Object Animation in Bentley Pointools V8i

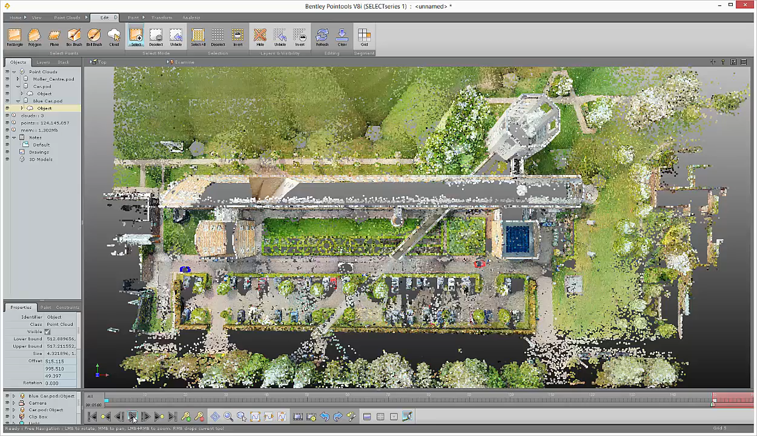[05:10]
Just quickly play my animation again. Just a quick preview. And I'm now in the position. To render. The animation. And view.